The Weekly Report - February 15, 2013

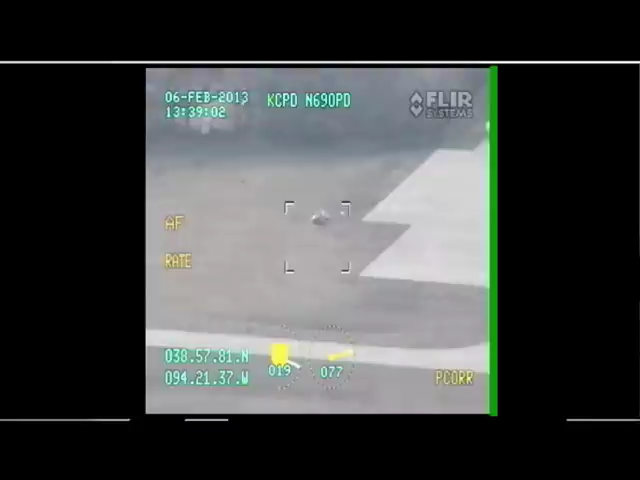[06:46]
Just the fact that we have this improved FLIR system and our night vision goggles has really enabled us to be able to see things.
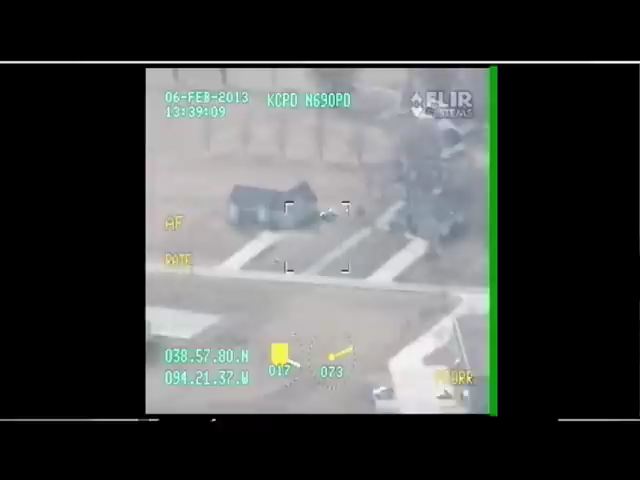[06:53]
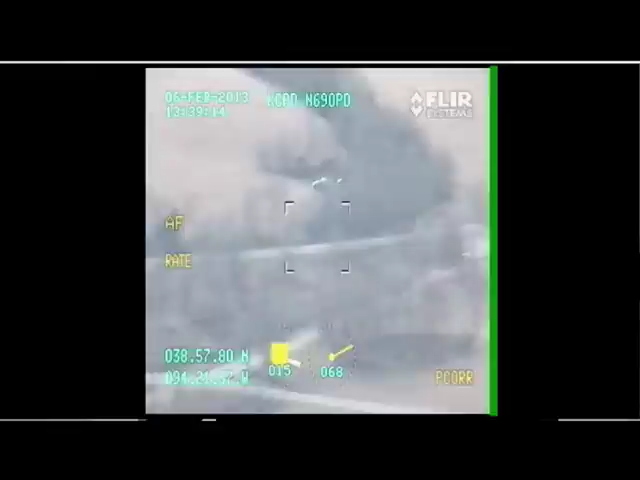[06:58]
It basically turns nighttime into daytime for us at nighttime.
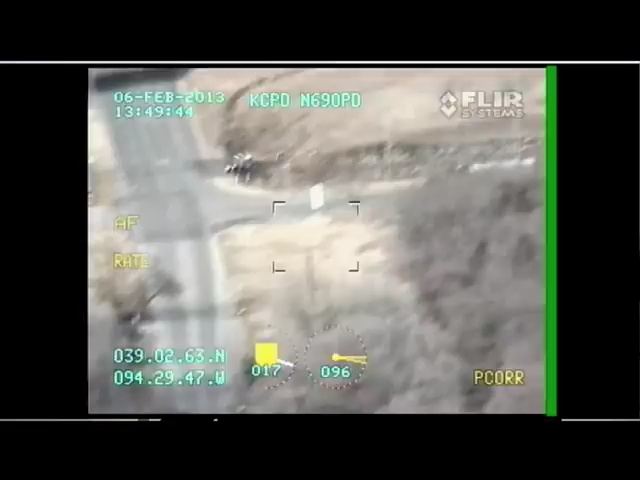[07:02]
In the past, we'd have to put our old spotlight into backyards and look for people and try and position the light just right to look in certain areas where we thought someone may have been hiding.